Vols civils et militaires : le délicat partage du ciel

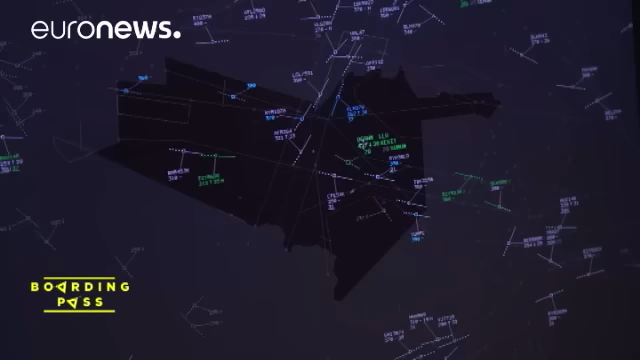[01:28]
Ce système a été développé à Maastricht, au centre de contrôle de l'Organisation Européenne pour la Sécurité de la Navigation Aérienne Eurocontrol.